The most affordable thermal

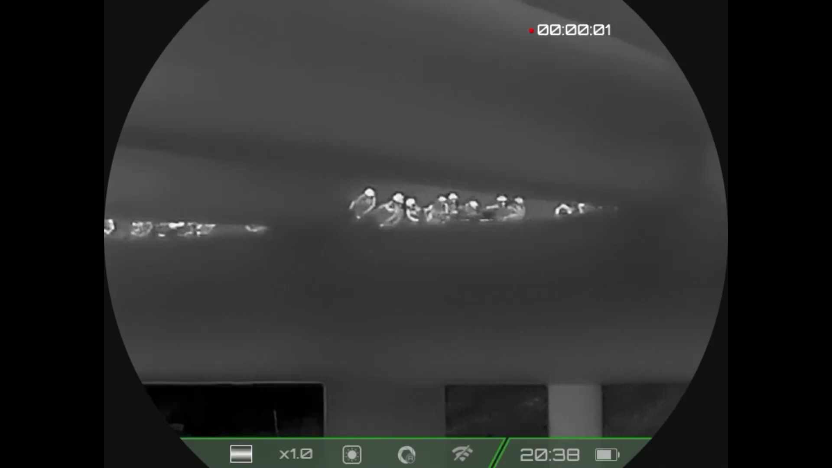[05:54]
So our first few videos are going to be some pigeon shooting. And as you can probably tell, you can hear audio when you are recording.
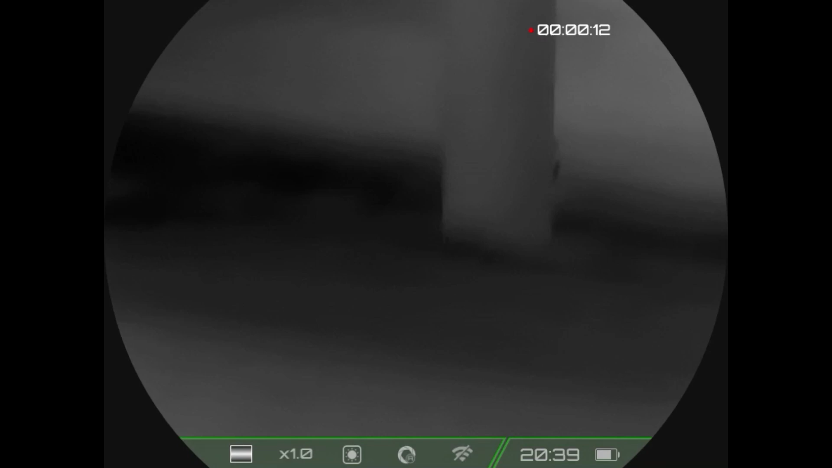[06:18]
The next few videos that are coming up are going to be from a rabbit hunt we did.
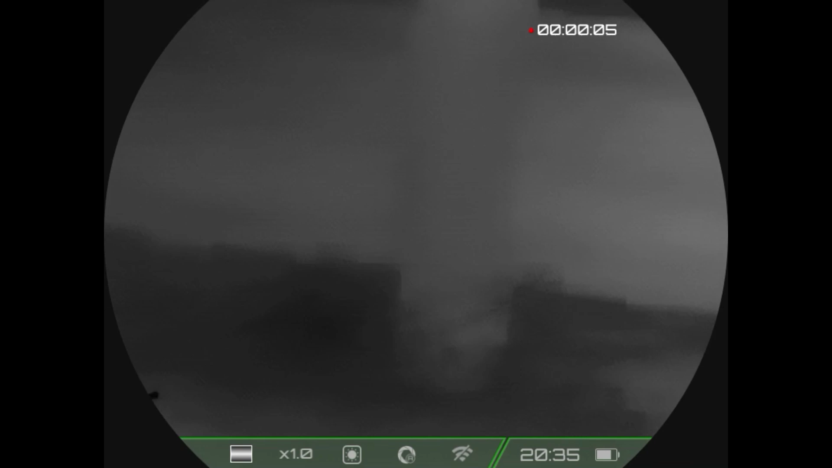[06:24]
And it's pretty good footage at showing just how this heat signature stand out.
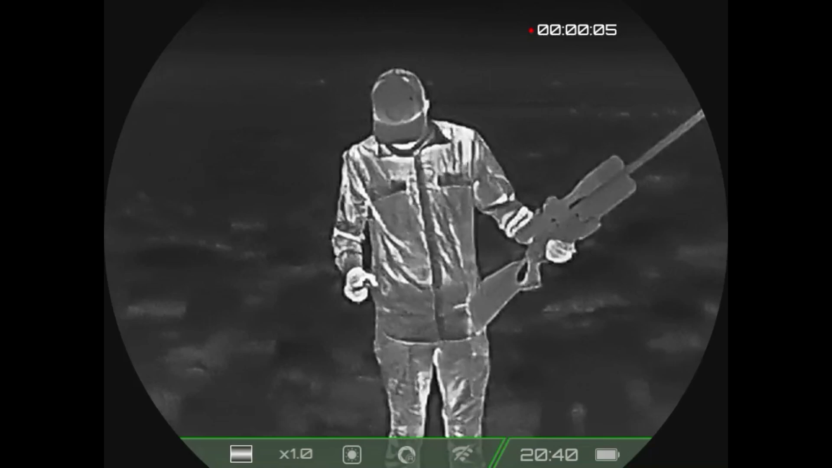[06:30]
How did he not die from that first shot? Look at it. Hold him up real quick.
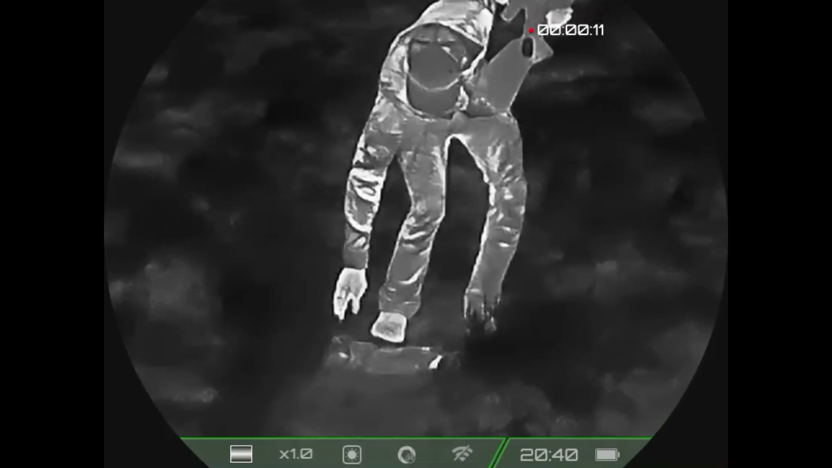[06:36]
Oh, man. Dude, he's dripping.
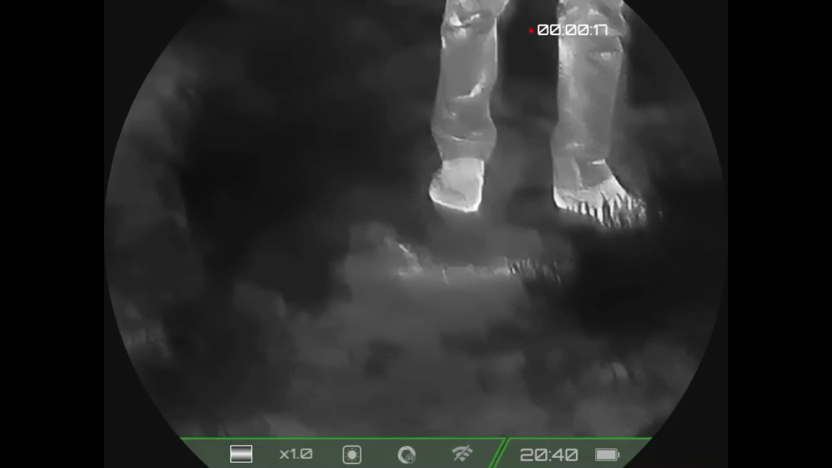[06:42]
That's some serious blood on the ground. Look at that first shot, bro. Yeah, that was right behind the shoulder, wasn't it? That was the second shot.
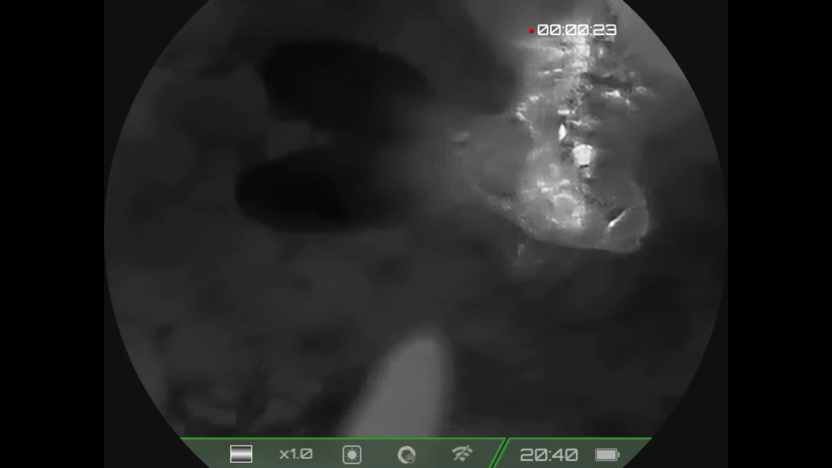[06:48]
The pool of blood is crazy right here.
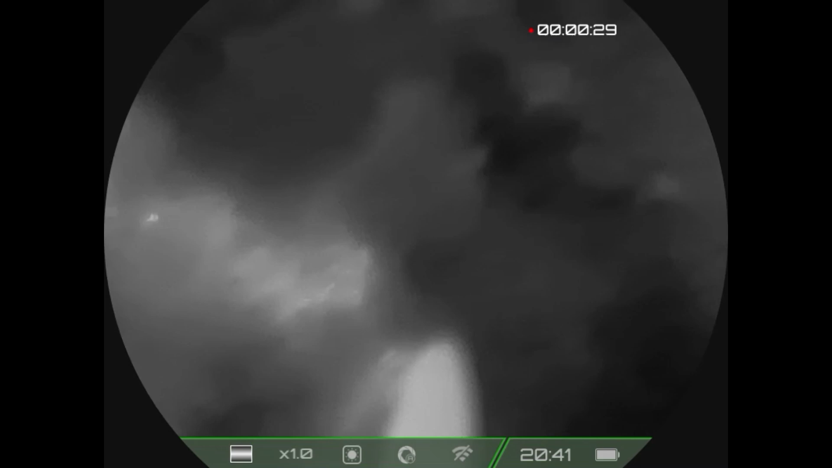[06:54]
Or I guess that's his body heat. Yeah, no blood. That's crazy.
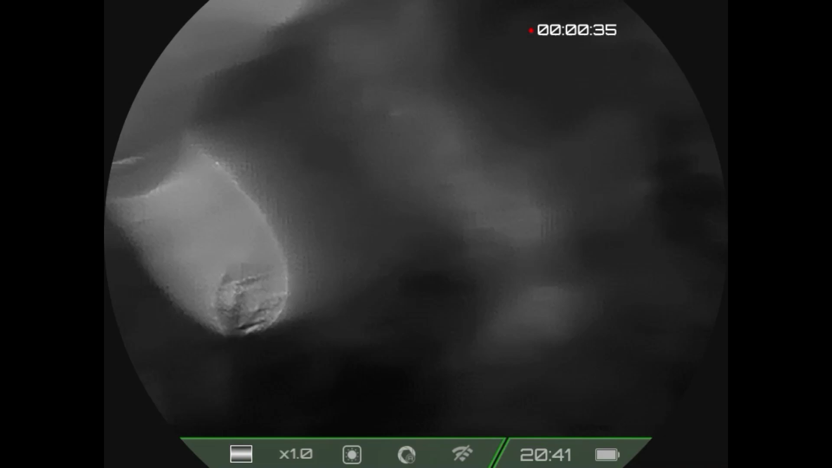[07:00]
Are you filming? Yeah. That's crazy. You can see the body heat. The next video coming up is some geese out on the water about 100 yards. This is also going to be a good display of your different
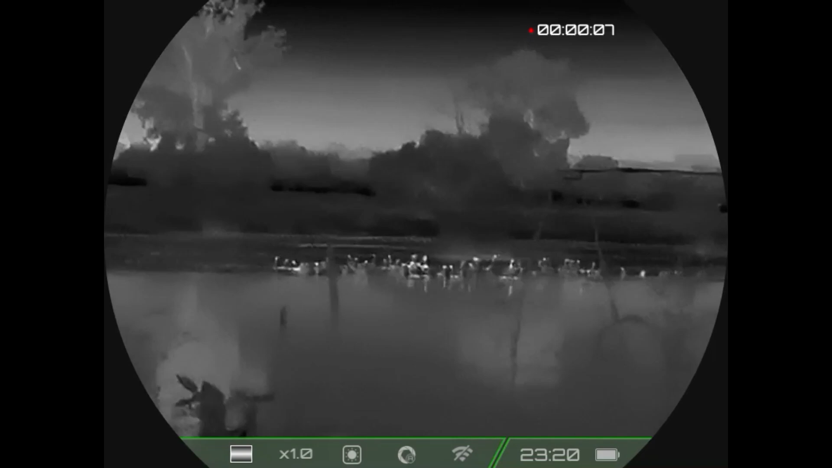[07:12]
color panels and your zoom on your pocket K2.